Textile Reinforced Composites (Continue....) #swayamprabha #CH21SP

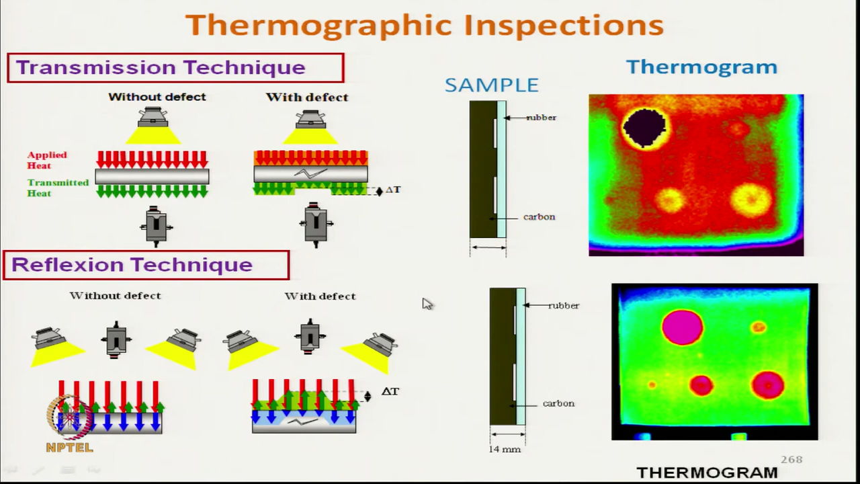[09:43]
So, these are the image, from there we can get idea about the defects present inside the structure specimen, okay. And in reflection mode also we get, so this is the reflection mode, this is heater here and camera, we get the reflection mode. So,